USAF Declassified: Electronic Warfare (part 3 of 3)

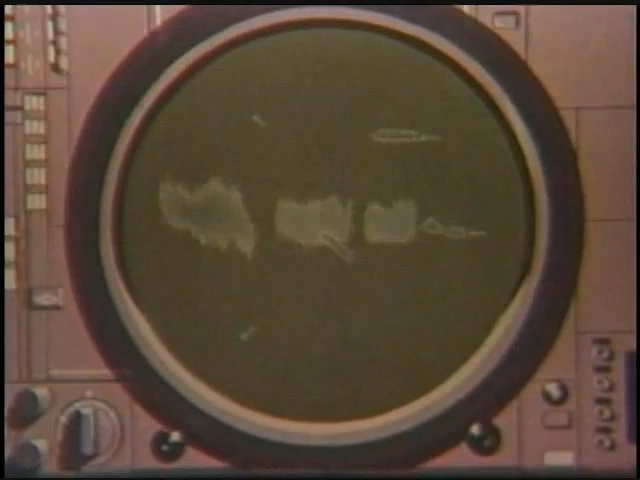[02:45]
However, scope expansion may only magnify the clutter and make tracking more difficult.